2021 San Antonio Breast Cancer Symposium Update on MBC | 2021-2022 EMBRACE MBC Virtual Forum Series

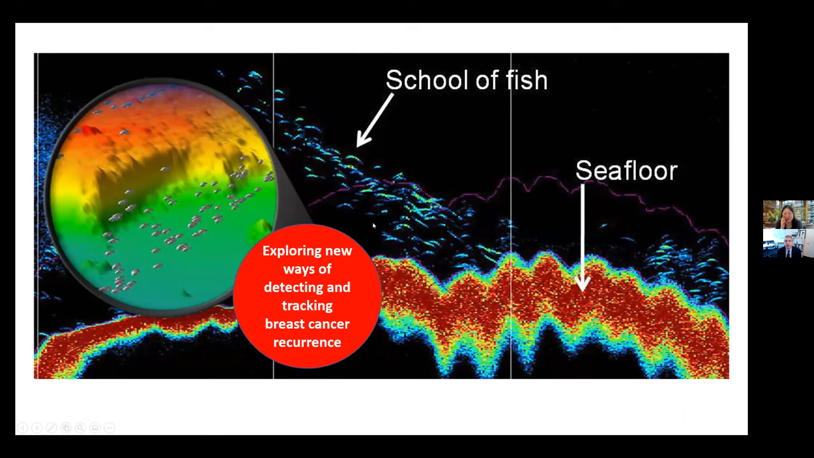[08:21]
So just as the technologically advanced fisherman or fisherwoman would use sonar to try and find their school of fish amongst the sea floor, we're looking at some really cool technologies that are allowing us to detect and track breast cancer in new ways. So all of these things mean that there are lots of different kinds of breast cancer.